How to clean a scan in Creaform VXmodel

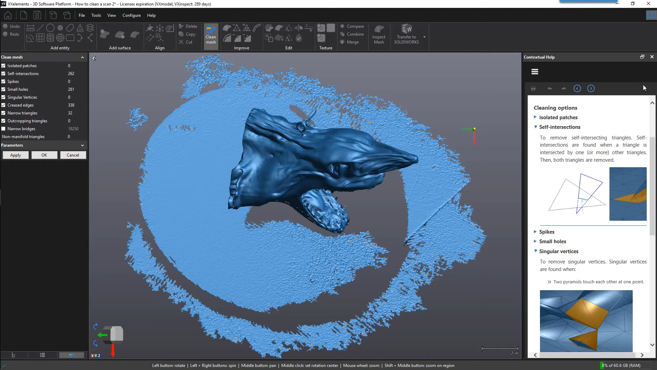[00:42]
these are irregularities within the scan that the software had detected for a complete list of definition and illustration you can open up the contextual health and browse through each one of these instances generally you can leave all the default settings as is and click ok the highlighted areas in orange and red will be modified accordingly once the mesh has been cleaned we can delete any unwanted data such as the surface of the table that our part is sitting on i am going to show you a few different ways to remove the surface of the table the first and most common way is by using the connect and inverse selection another
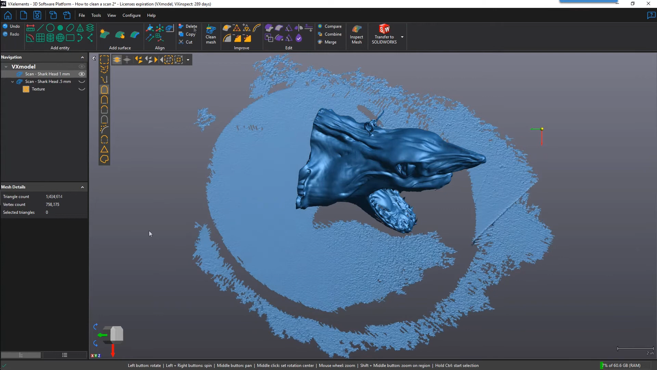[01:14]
method is to use the freeform tool rotate our part to the side